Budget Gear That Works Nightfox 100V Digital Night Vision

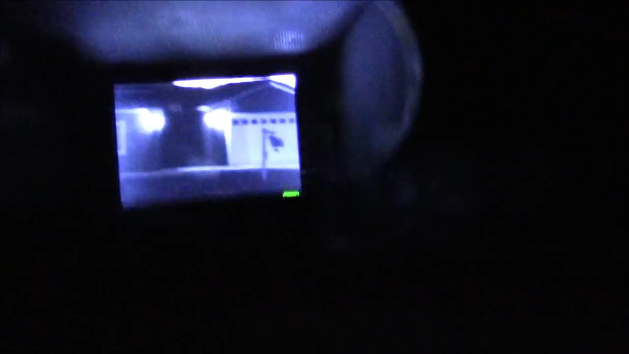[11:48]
Because the sky is still, even though it's pitch black out here, the sky is still bright enough that it's going to white it out.
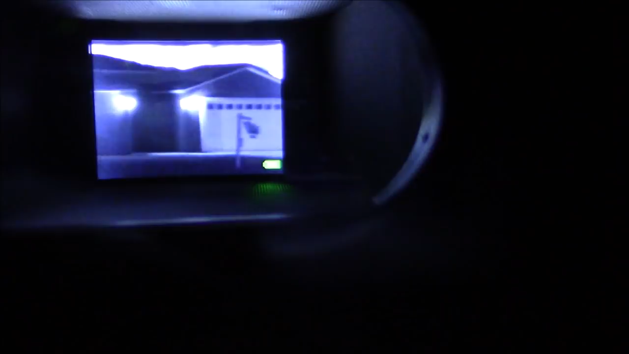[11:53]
You can see even behind the house how white that is, even though it's pitch black. So there's the house.
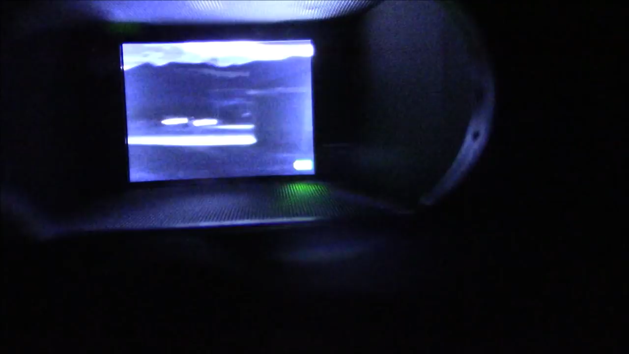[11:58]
I'm on about IR2 here. Let me see. I think I'm on IR2.
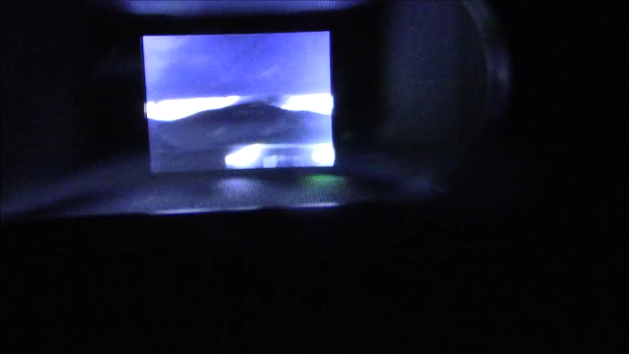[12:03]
Let me put this down. Please forgive my jerky motion with this. It's the best I can do.
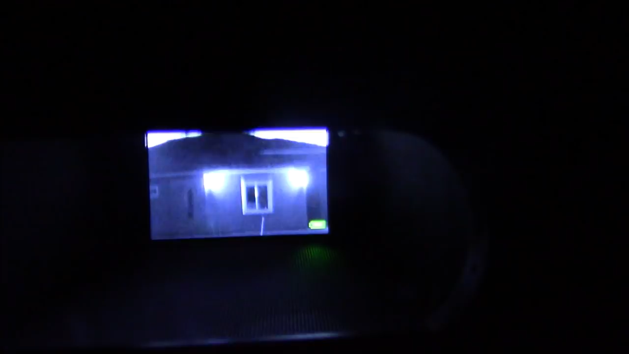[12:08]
Bump it up a little bit so you can see. Now if I want to zoom in, here's the zoom.
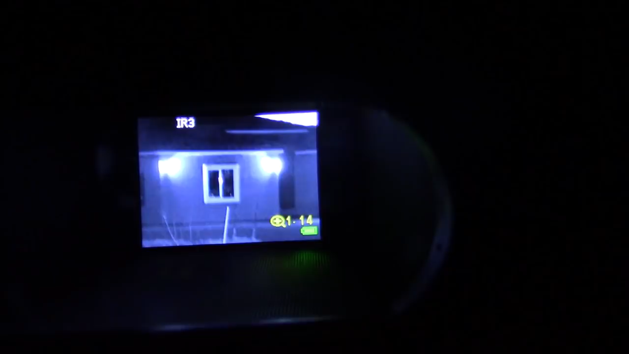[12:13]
And yes, this is a digital zoom.
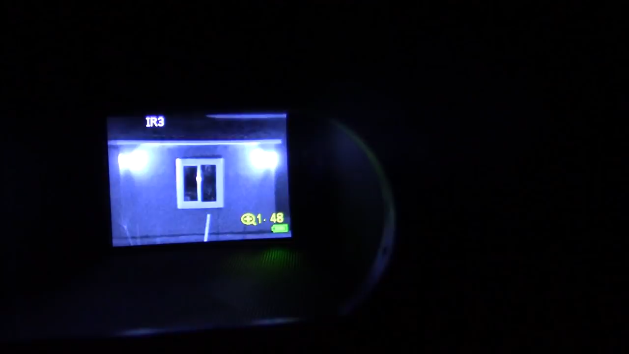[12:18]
You can see you're zooming in. I can look right in that window if I want to. Then I can back out.
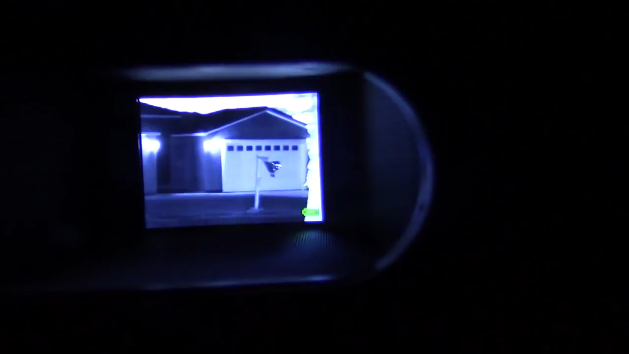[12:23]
So, as you can see that's pretty darn clear for digital night vision.
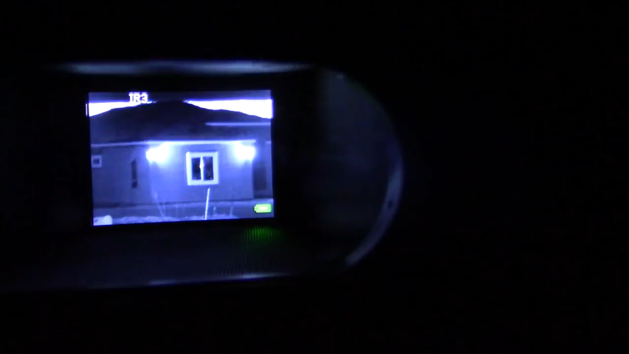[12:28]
I really have not seen digital look this good. I mean, most of the digital that I've tested before couldn't even be seen through a camera lens like we're doing here.
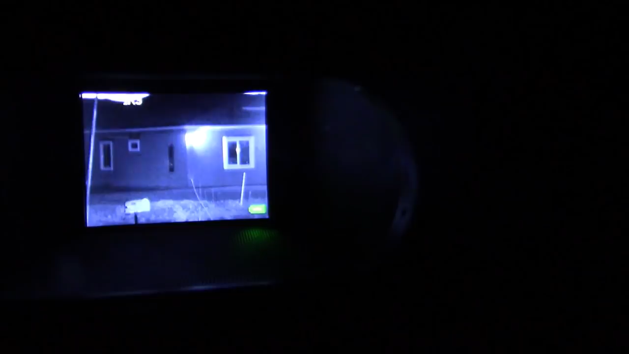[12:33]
It would have looked like garbage. So, you get an idea.
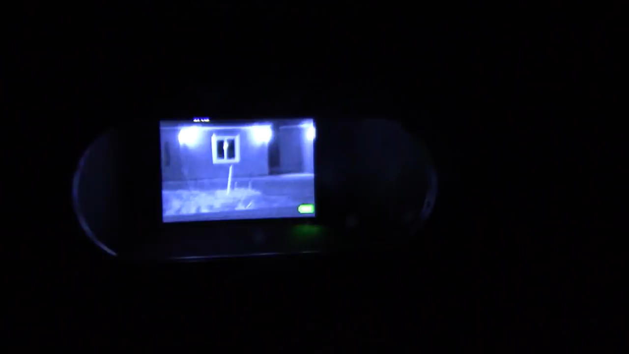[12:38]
And as I said, the screen is pretty big. You know, up close it looks tiny, but that's a pretty big screen.
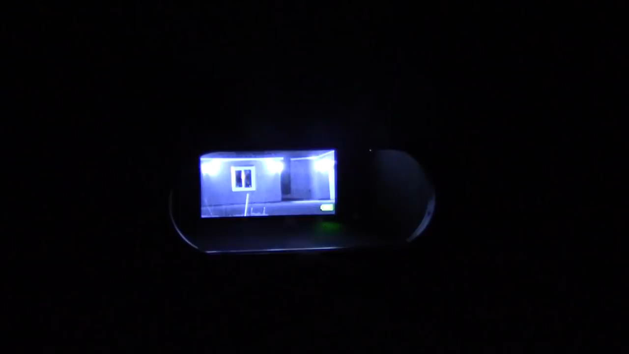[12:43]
So anyway, let's get it back on the table and I will give you my final thoughts on it and some information on where to pick it up.